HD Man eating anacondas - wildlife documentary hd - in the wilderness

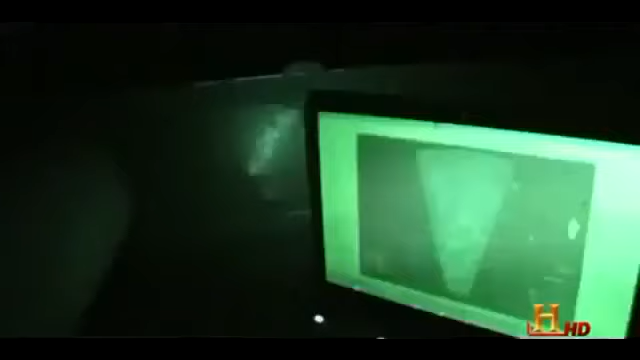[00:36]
Oh, wow, there's a big guy right here, right ahead of us, right there. And uncovers evidence much closer to home.
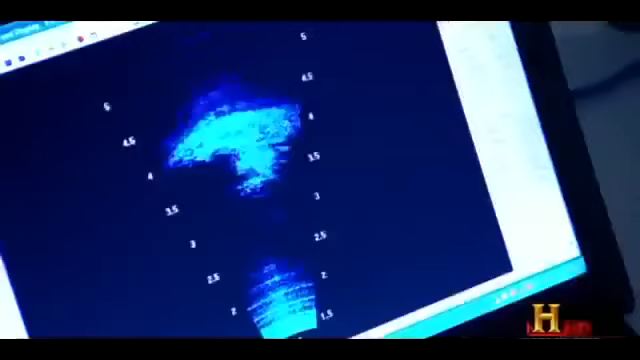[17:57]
But the Ditson sees it clearly.
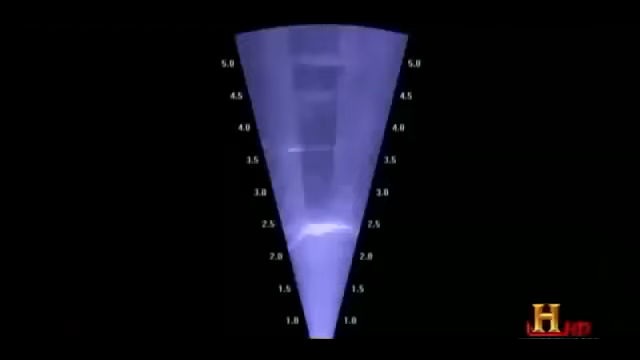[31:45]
I can see his arms, his feet. I can see how fat he is.
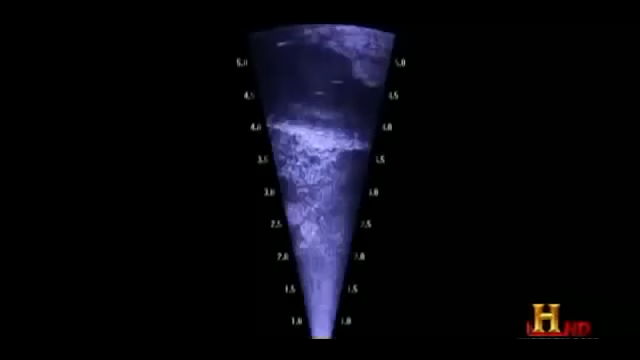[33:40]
Then time to sit under the water with the sonar.
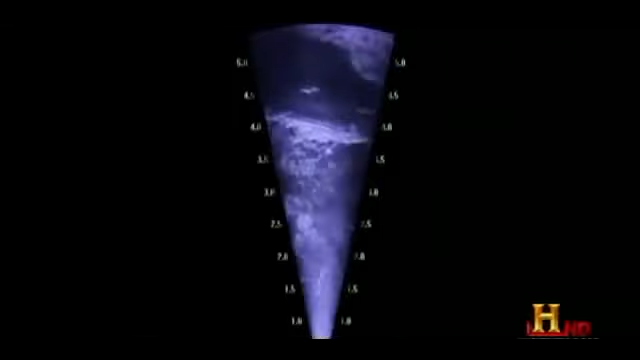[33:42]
What Rivas sees is the outline of a crocodile.
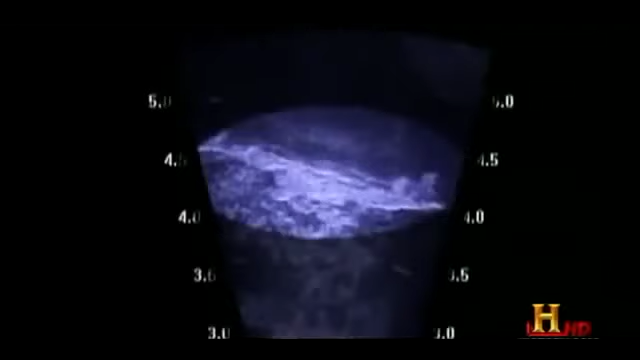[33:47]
And it's huge. I can actually measure how big it is.
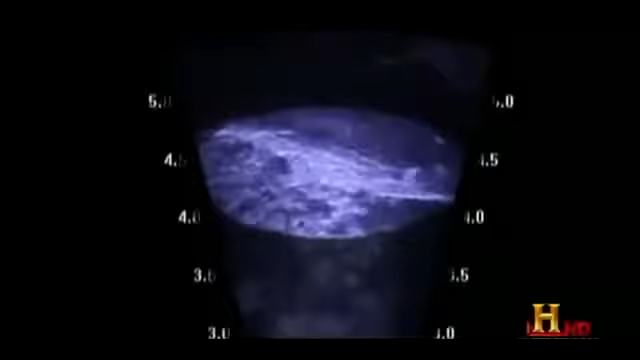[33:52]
Shows now about three and a half meters long.
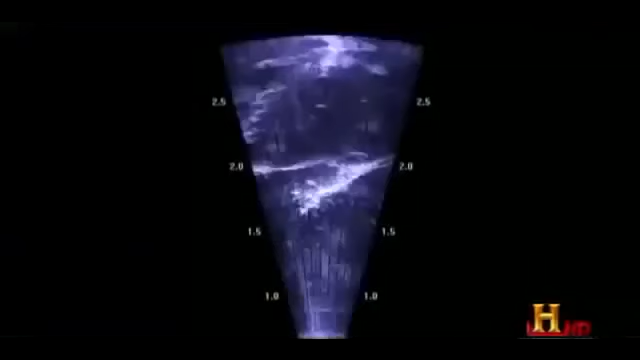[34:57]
What Rivas saw on the sonar was the dense aquatic vegetation on the river bottom.
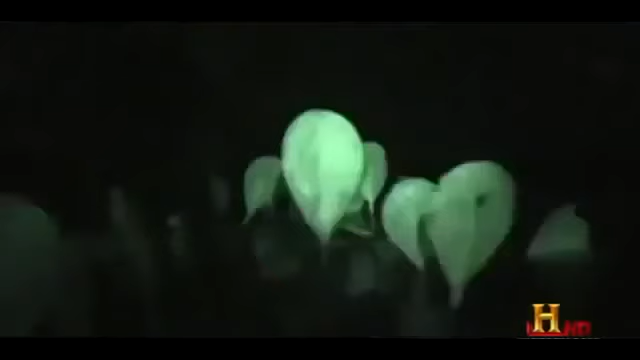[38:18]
Rivas presses on through the night and is startled by what he sees next.
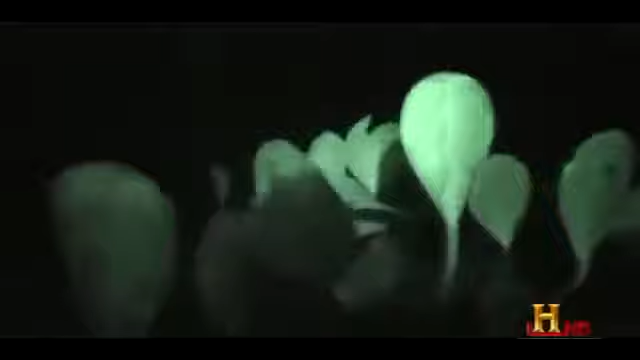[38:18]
Oh wow, there's a big guy right here.
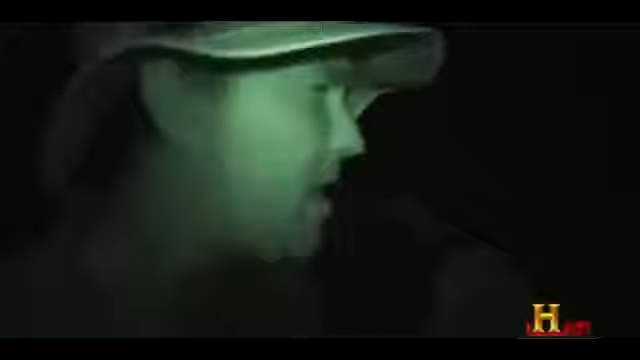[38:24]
Right ahead of us.
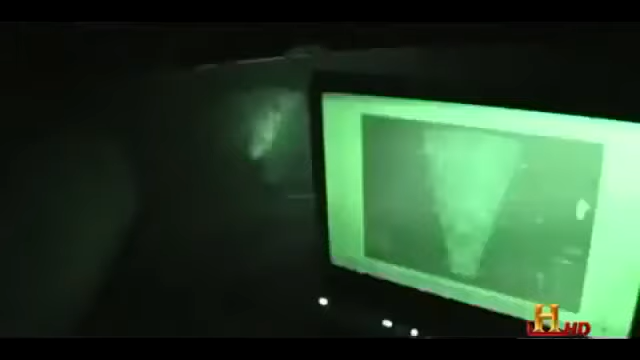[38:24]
Right there. Could this be their giant?
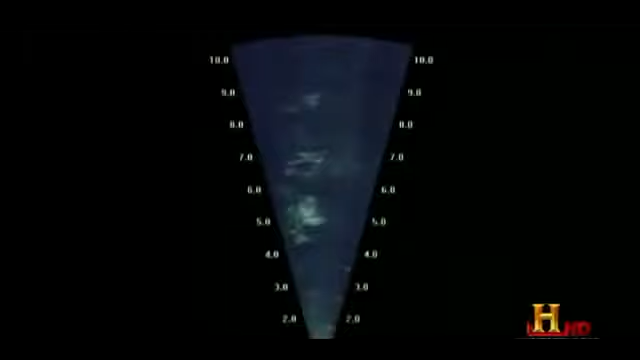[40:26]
Rivas is hoping for a glimpse of the snake's distinctive
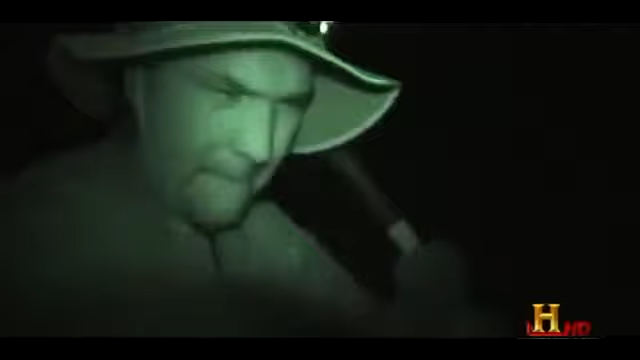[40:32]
coils and he gets one.
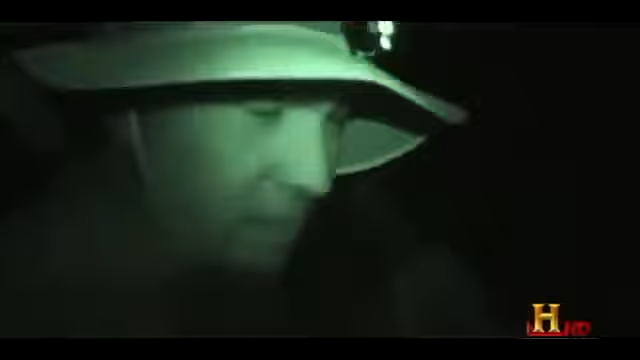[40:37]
Oh, wow, there's a big guy right here, right ahead of us. Victor, check this out.
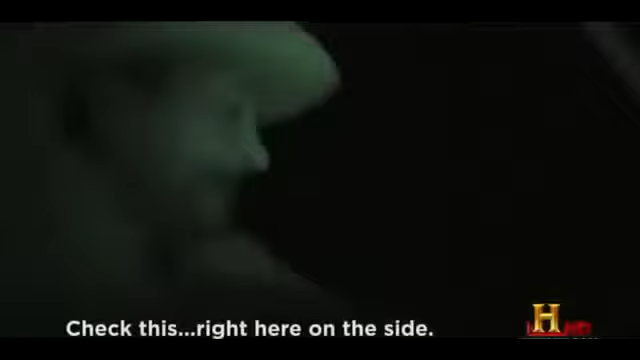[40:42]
that is here. I can't allow. Check this out.
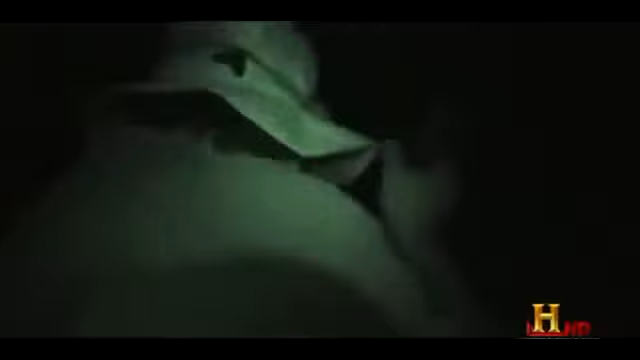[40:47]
This really looks like an anaconda right here, right in this patch of vegetation. Is this a giant anaconda?
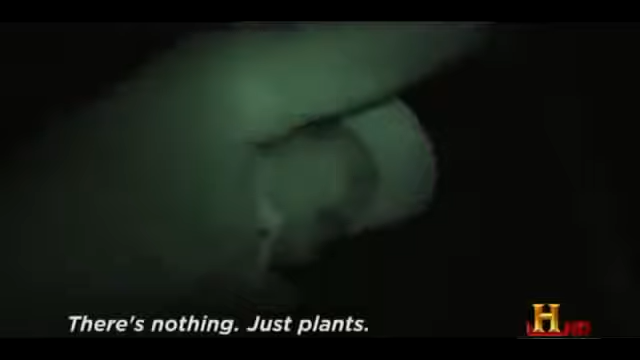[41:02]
But the shape disappears into the dense underwater vegetation.
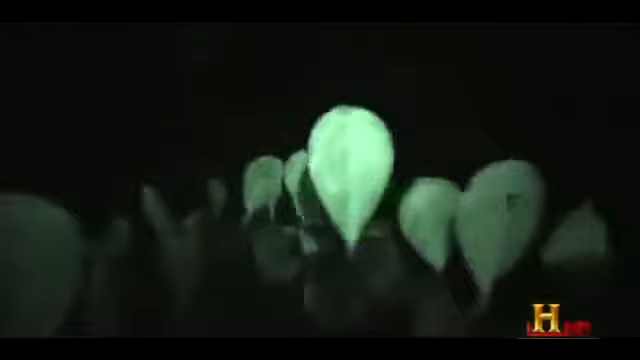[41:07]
The team combs this section of the river again
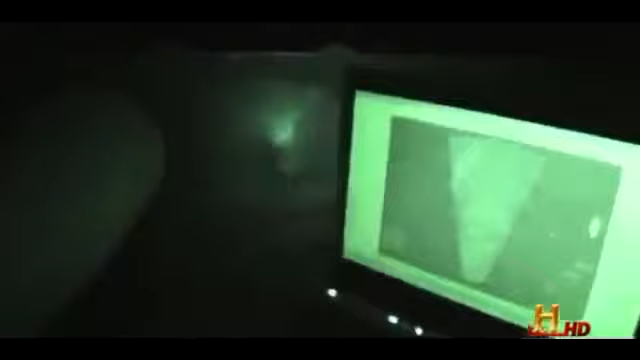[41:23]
The sonar has recorded the entire search and back at the ranch, Rivas can now analyze the footage.